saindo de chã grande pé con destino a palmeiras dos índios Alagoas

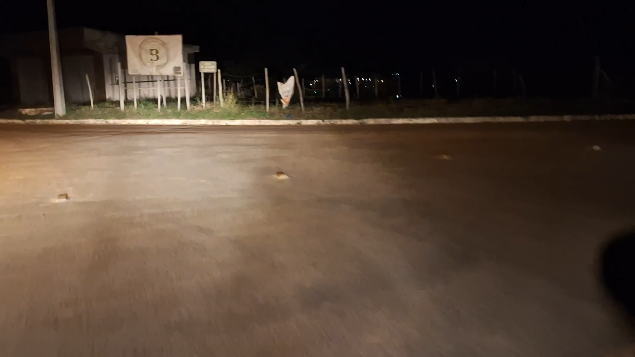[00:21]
Já apaguemos o sol, já estamos acendendo a lua. Vamos embora. E a meta é rodar no entorno. Boa noite, galerinha massa do YouTube. Saindo daqui de Xangrande, Pernambuco, com destino a Sol Alagoano, Palmeira do Ensino.
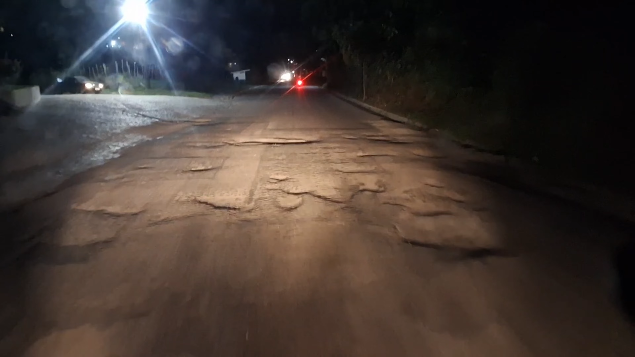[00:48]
Que a PE071 tá parecendo um tiroteio aqui. Tava de pirulito. Tá mais estourada do que nada.
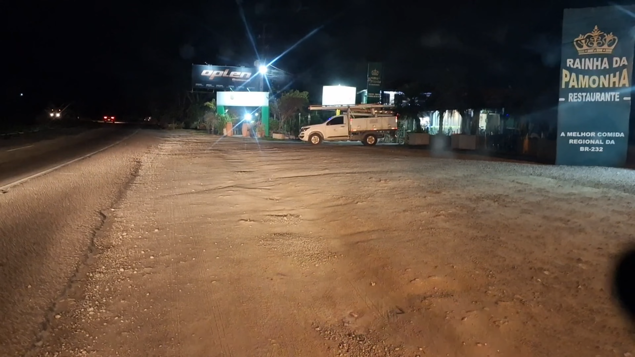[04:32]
A pedra me bateu por baixo.
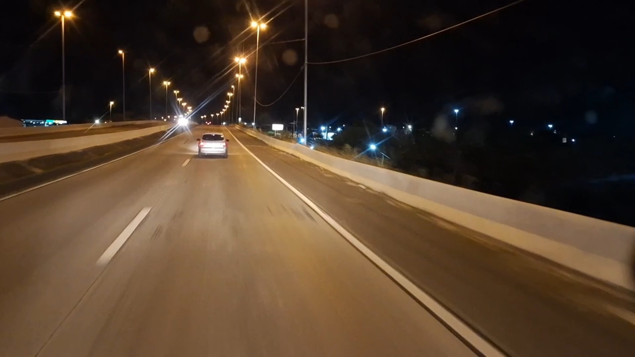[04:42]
Passando na terra do Papangu, Teseus, Pernambuco. Aqui é mais iluminado que a de Natal.